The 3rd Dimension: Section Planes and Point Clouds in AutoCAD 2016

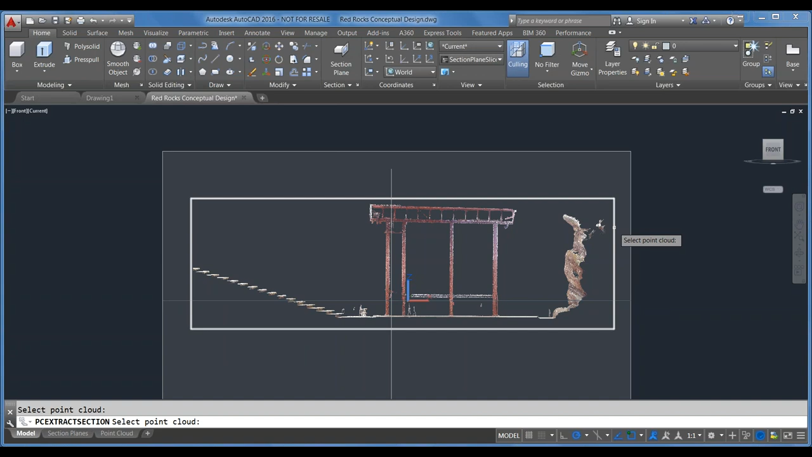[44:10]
There we go. Okay. Now I'm just going to bump this all the way down for demonstration's sake. It's only going to process about 5,000 points, which is not a lot, uh, in this point cloud.
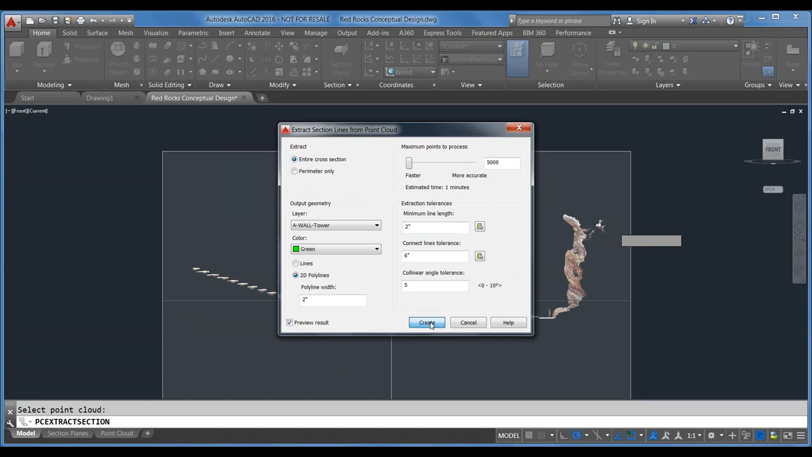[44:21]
So I'll say create, but you'll see it will go much faster. And then we get a nice, um, demonstration of what this looks like.
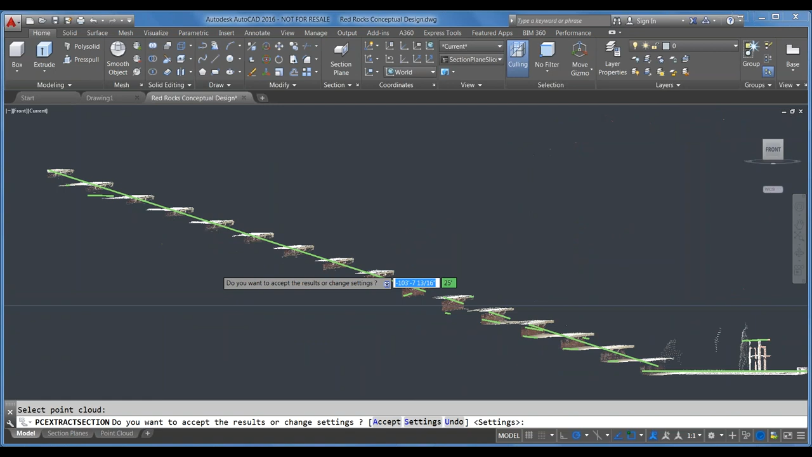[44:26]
And you'll see the prompt, um, down the bottom asking me if I like the results, if I want to accept them, or change the settings. So you have the option to accept, go back to the settings, or undo.
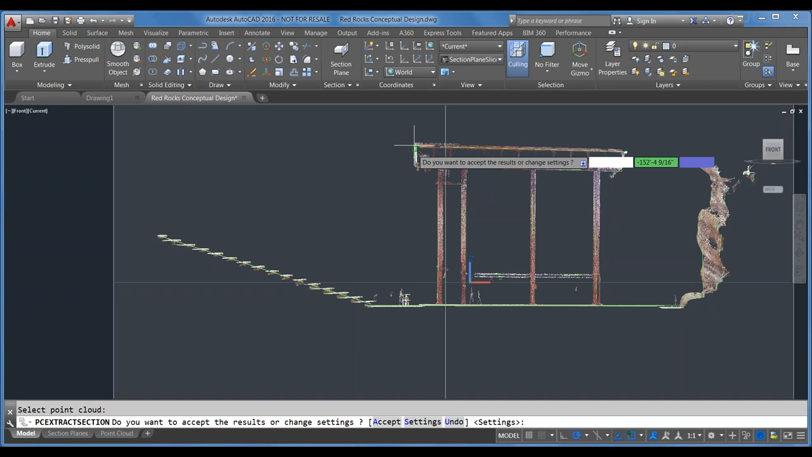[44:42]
Uh, so I'll just zoom in here and say, okay, well, you know, I'm pretty happy with this result. Um, for only 5,000 points, this actually did a really nice job, um, of generating those lines based on the point cloud geometry.
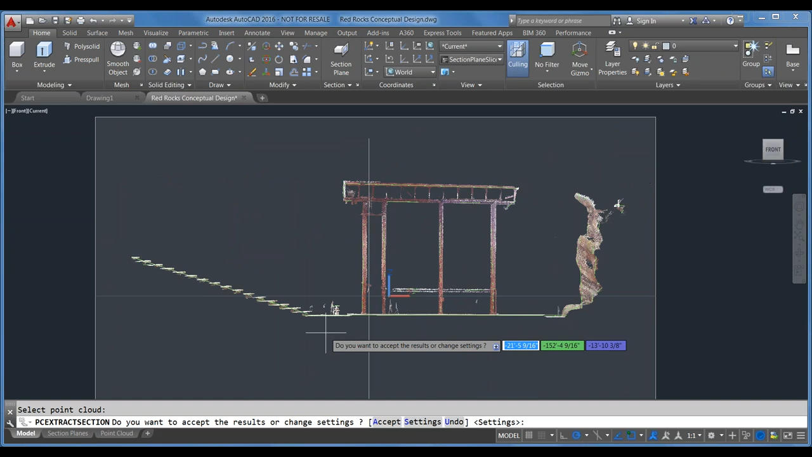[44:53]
You get the nice line of the, uh, the truss up there.
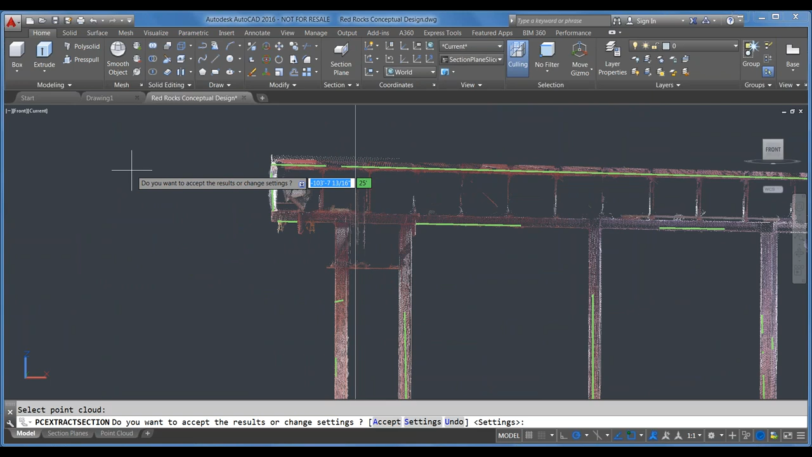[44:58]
So I'll say, uh, settings. So we could go back and you'll see that brings me back in here. You can't change the maximum points to process when you're in the middle of this. And you can't change, uh, the type of extraction you're doing. But you can change all of the other settings. So if you want your polyline width to be thicker or thinner, uh, or you want to go from polylines to lines or vice versa,
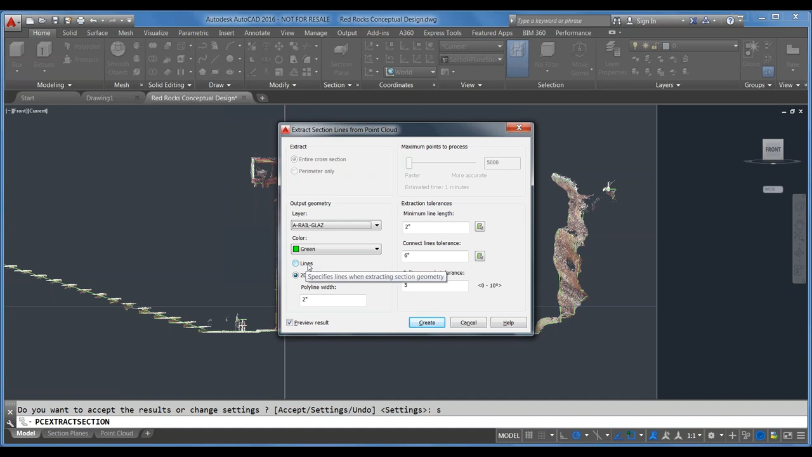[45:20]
change the layer, um, any of these things. You can change them and then go back out and create. And then say accept.
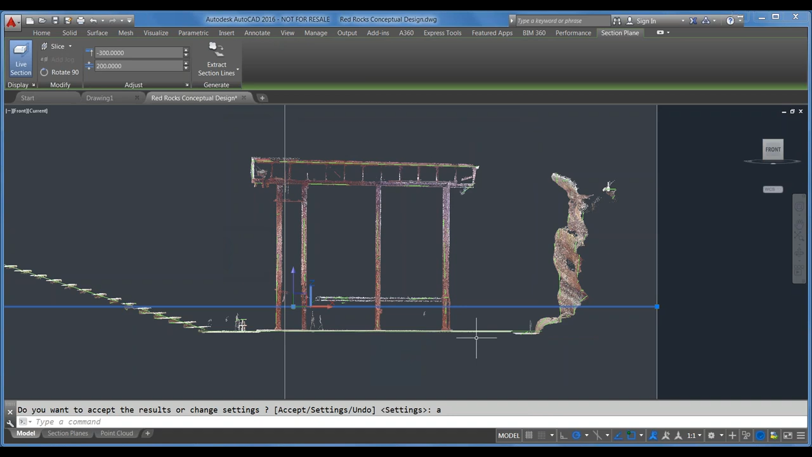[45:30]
And what that does is generates all of these polylines here.
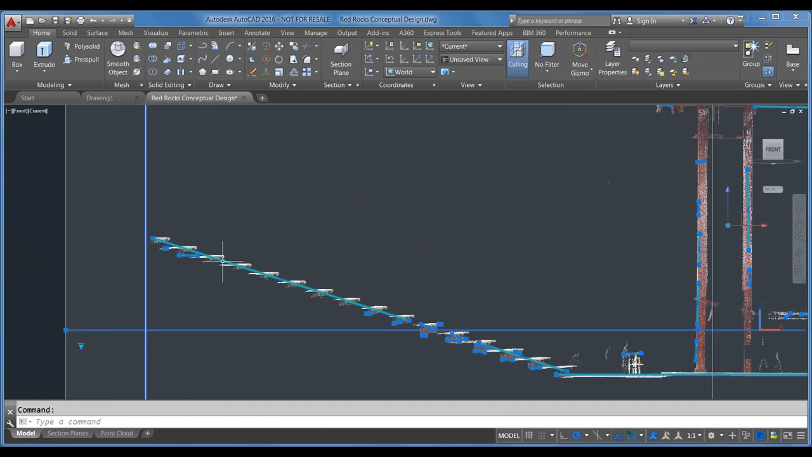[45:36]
Um, which if you put them on a section layer, you can use to quickly generate a section of your point cloud. Um, so that you can start modeling, um, either a renovation or a new build that builds up against that existing point cloud geometry.
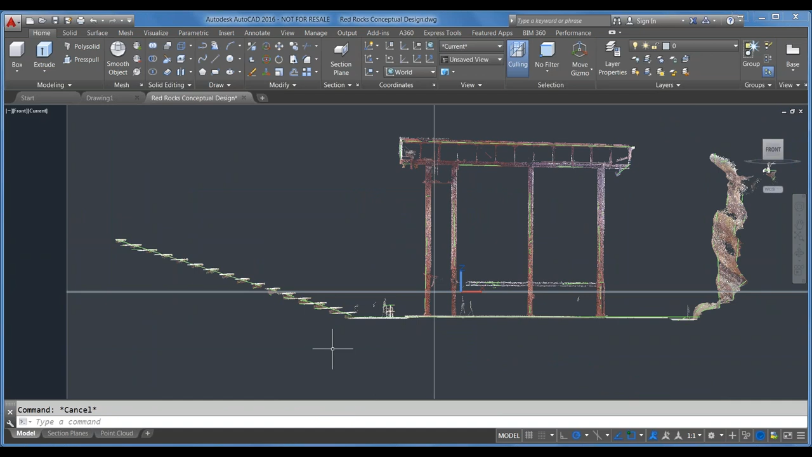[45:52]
Okay. So that is section planes and generating geometry from section planes through point clouds.
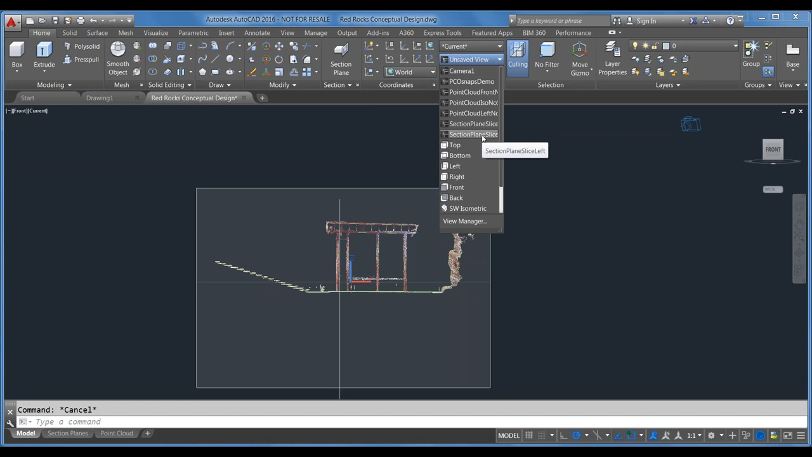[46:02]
Um, where did I go here? Ah, this was just another section through this, uh, through the other way. This is a whole site plan. So if you wanted that site line, you could do the same thing with this section and get
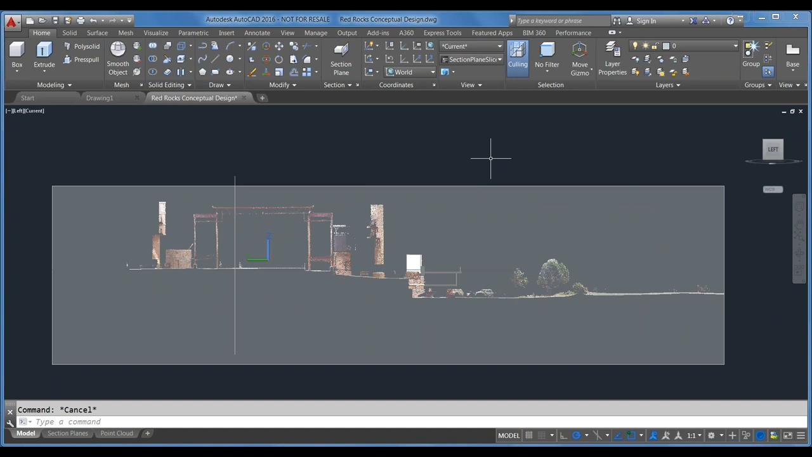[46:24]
that nice site line generated from the point clouds. So if you wanted to do that, you could do that. You could do that for you automatically instead of having to spend all day trying to measure it, um, based on geographic data. Okay. So from here, I will go back to PCOSnapDemo. Uh, so the last thing we'll talk about here is, um, point clouds and object snaps. With 2016, we added a few more, um, point cloud object snaps, which are, oh, I don't have them turned on here. Uh, if you click on the right hand side here, it'll pop out the fly out menu on your status bar.